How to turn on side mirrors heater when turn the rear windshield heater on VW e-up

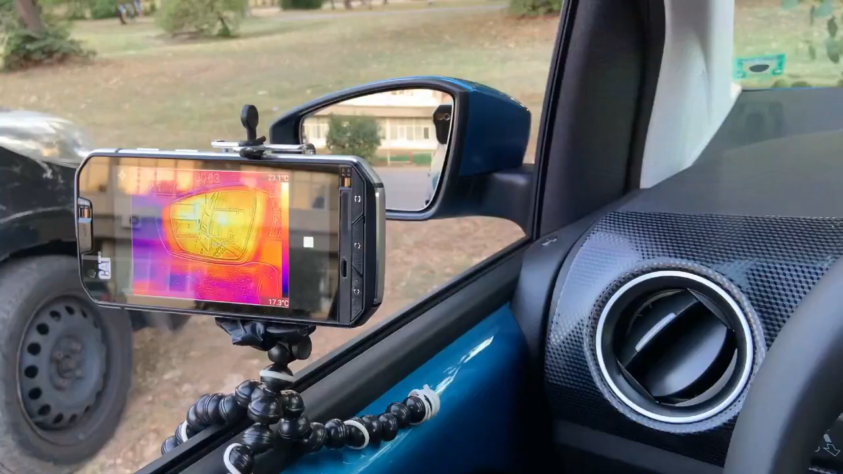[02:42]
The thermal camera is up and running. Currently it shows 22 degree.
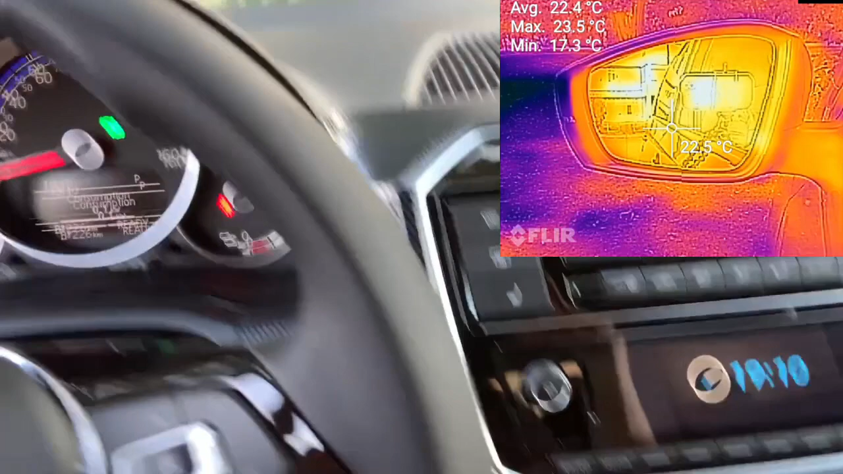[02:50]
On screen: spot 22.5°C, max 23.5°C, min 17.3°C
Let me turn on the rear windshield heater.
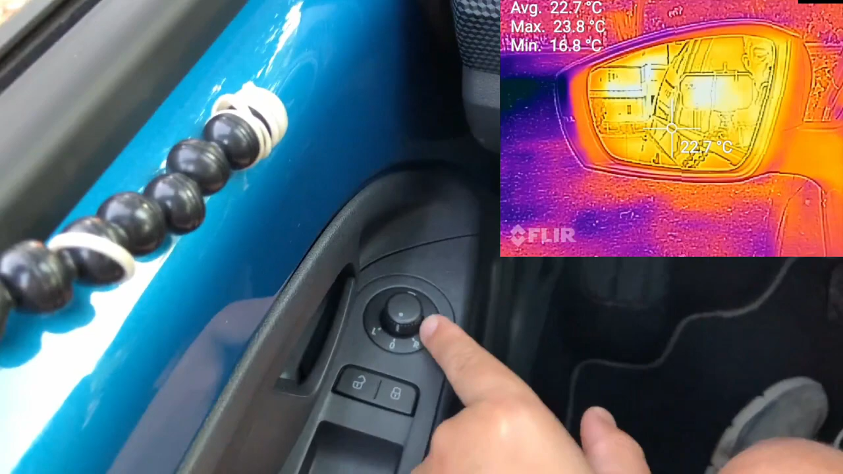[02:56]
On screen: spot 22.7°C, max 23.8°C
This heater here will be off and let's see the progress of the camera.
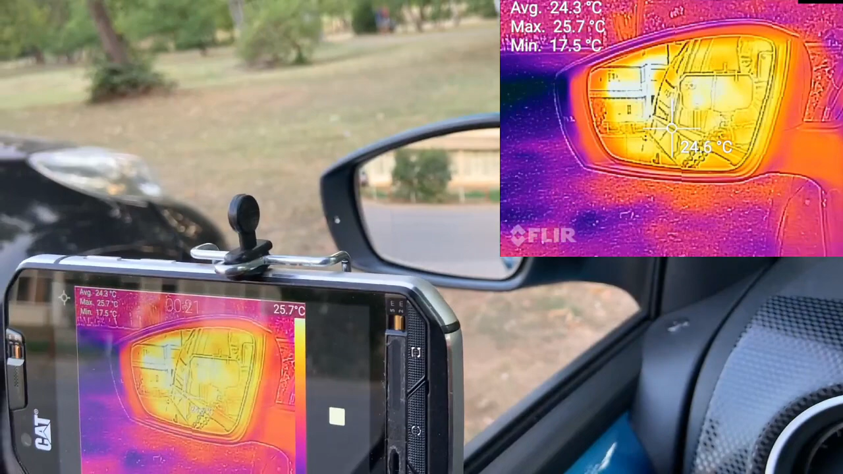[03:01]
On screen: max 25.7°C, min 17.5°C
You can see 24 degree, 25 degree, 26 degree, 27 degree, 28 degree and it's rising.
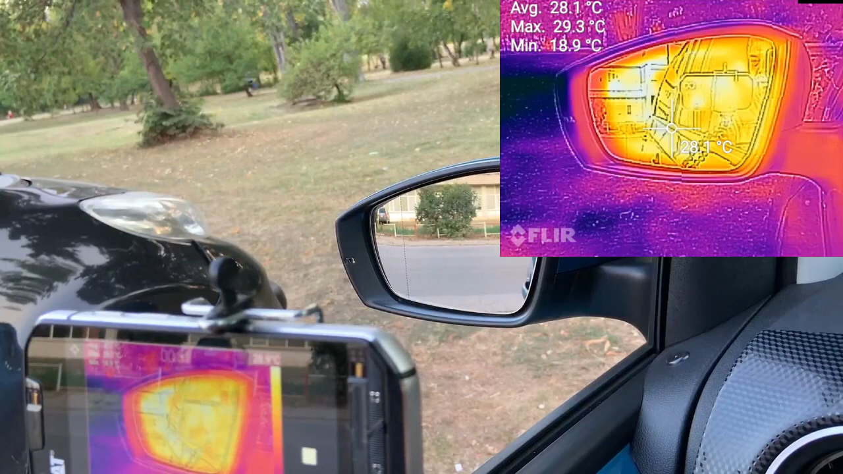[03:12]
On screen: spot 28.1°C, max 29.3°C, min 18.9°C
So this I can confirm that it's working. Here the button is in off position.
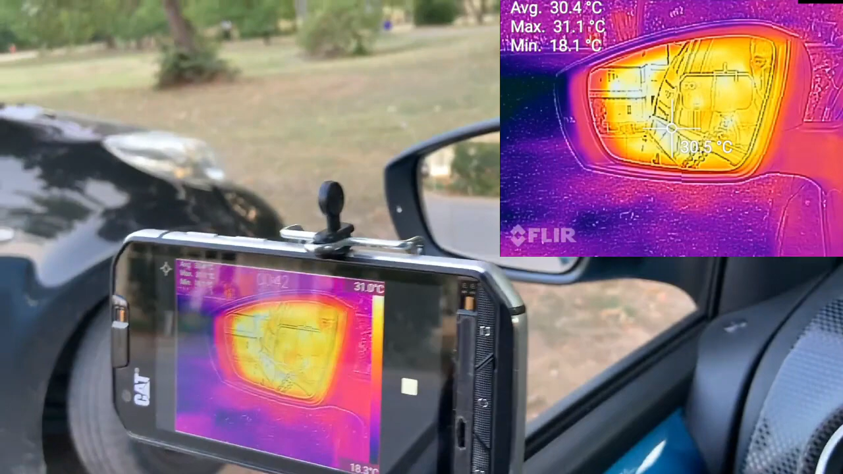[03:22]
On screen: max 31.1°C, min 18.1°C
You can see that it's 31 degree, 32 degree.
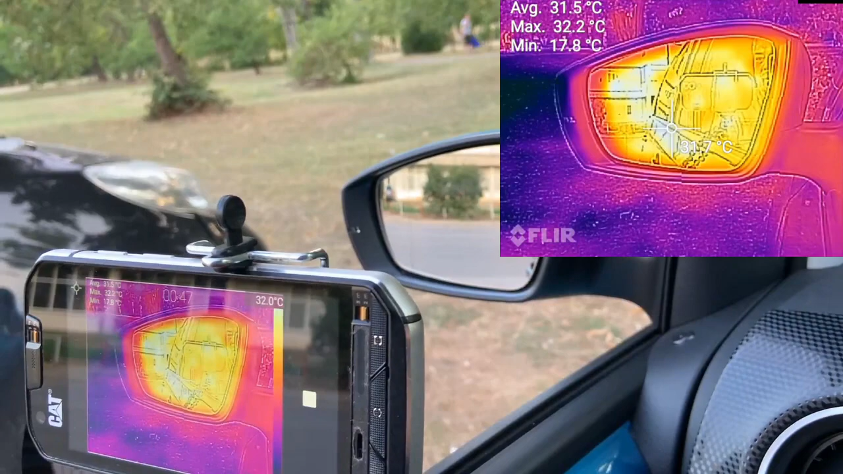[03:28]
On screen: max 32.2°C, min 17.8°C
Touch it. Yes it's warmer.
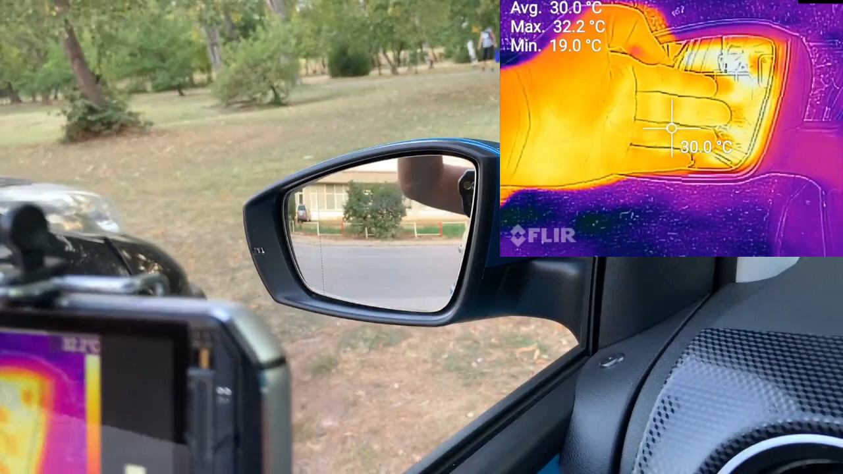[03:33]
On screen: spot 30.0°C, max 32.2°C, min 19.0°C
35 degree.
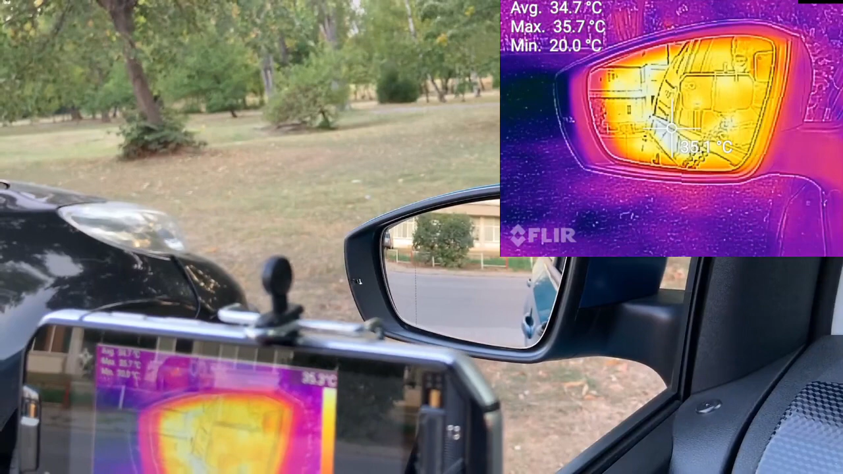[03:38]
On screen: max 35.7°C, min 20.0°C
So that is working pretty well. I can confirm that.